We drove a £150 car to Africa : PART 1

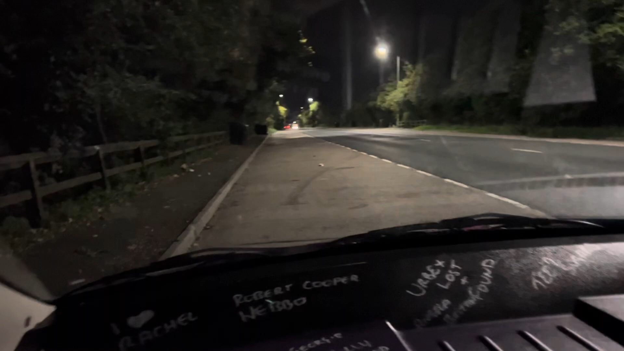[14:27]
Right, so we've been going 20 minutes and already we stopped. And the reason we stopped is him needing a piss every 5 seconds.